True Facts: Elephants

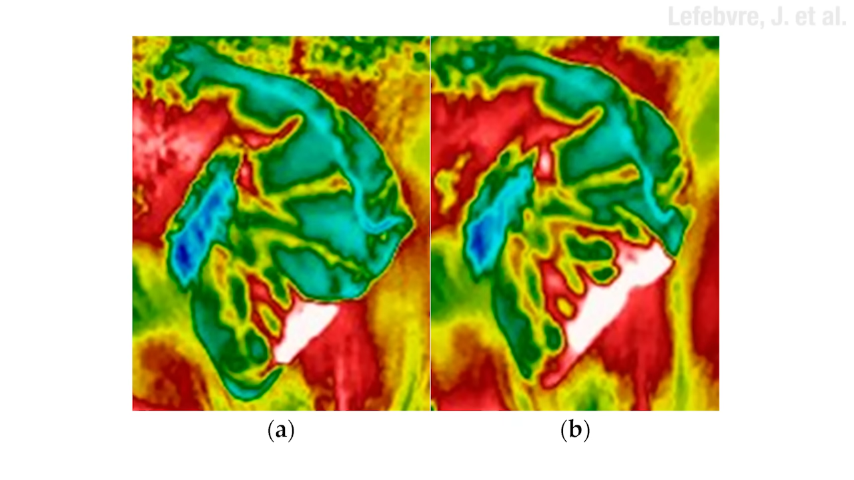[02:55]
Waving them around cools down the blood that runs through them.